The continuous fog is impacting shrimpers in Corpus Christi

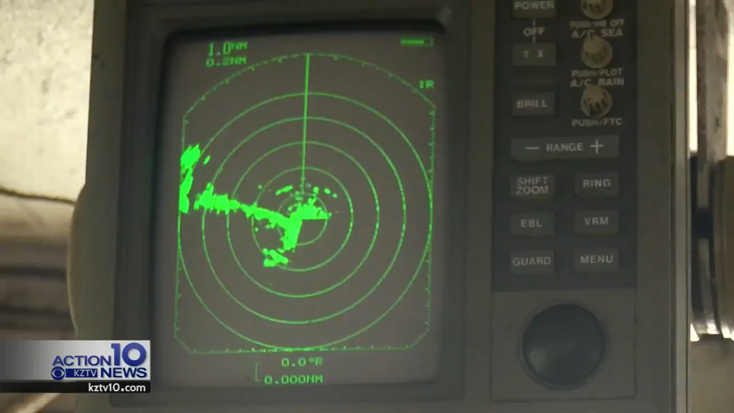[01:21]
Radar allows boaters to quote-unquote see through dark or stormy weather.